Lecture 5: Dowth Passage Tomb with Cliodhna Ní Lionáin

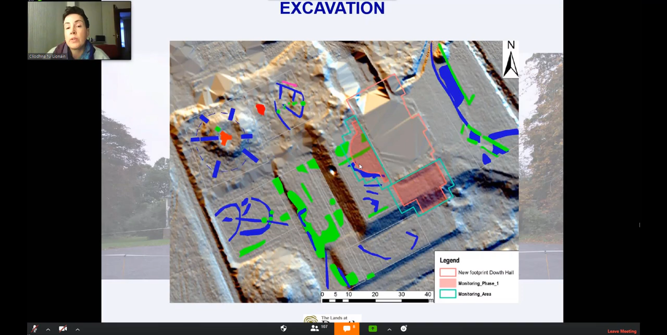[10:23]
The areas outlined in pink were where we were going to be digging. To the south, there was nothing popping up. To the west, we have this linear feature here, but we knew that that corresponded to an 18th century tunnel that you'll be seeing in a little while. So when we started digging, the first structures we came across had to do with the house itself.